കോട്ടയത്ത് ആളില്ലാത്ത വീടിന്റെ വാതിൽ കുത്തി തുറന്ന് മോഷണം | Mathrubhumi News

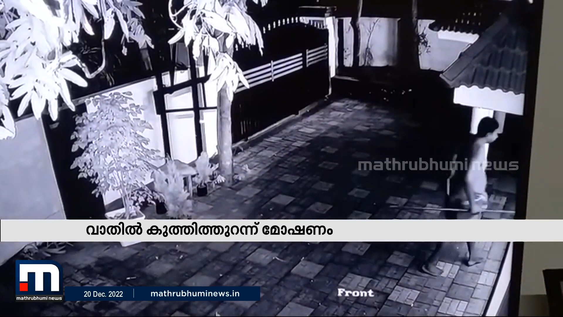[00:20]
കഴിഞ്ഞ ഞായറാഴ്ച രാത്രി 8:30 വരെ രമണന്റെ ഇളയ മകൻ രാഹുൽ വീട്ടിലുണ്ടായിരുന്നു കണ്ണൂർ തലശ്ശേരിയിലുള്ള ഭാര്യയും കുഞ്ഞിനെയും കാണാൻ പിന്നീട് പോയി പിറ്റേന്ന് പുലർച്ചെയായിരുന്നു കവർച്ച 1:40
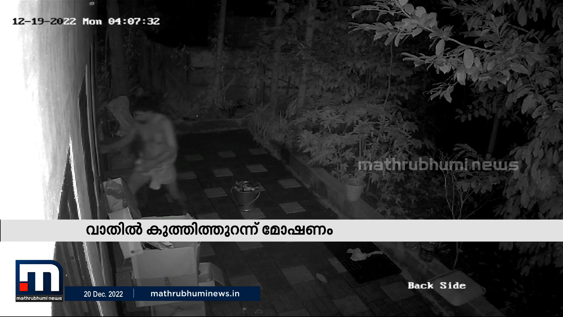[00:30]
മോഷ്ടാവ് വീട്ടിലെത്തി 4 മണിയോടെ ഇറങ്ങിപ്പോകുന്നതുവരെയുള്ള ദൃശ്യങ്ങൾ സിസിടിവിയിൽ പതിഞ്ഞിരുന്നു ലക്ഷങ്ങൾ വിലപതിക്കുന്ന
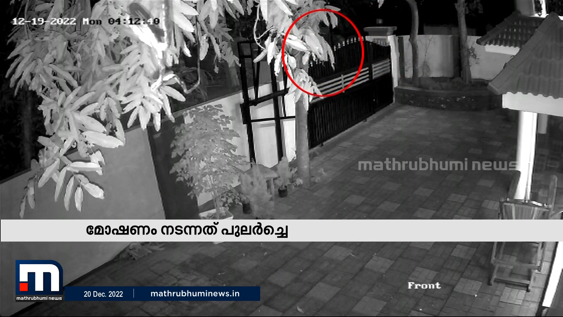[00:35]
വസ്തുക്കൾ വീട്ടിലുണ്ടായിരുന്നെങ്കിലും ഇവയൊന്നും മോഷ്ടാവ് കവർന്നിട്ടില്ല ലണ്ടനിലുള്ള മൂത്തമകൻ രാജ്കുമാറിനൊപ്പമാണ്